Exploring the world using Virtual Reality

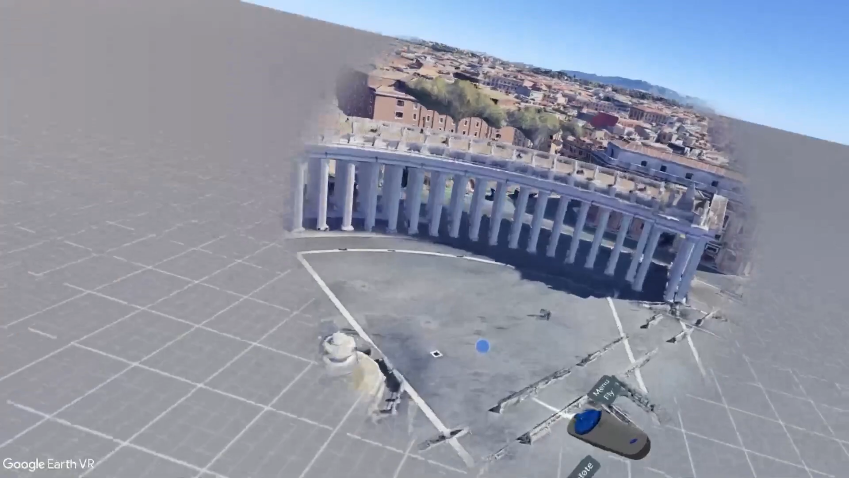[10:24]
pillars inside the vatican perfect as well that's crazy so would i equate these vr antics to traveling in real life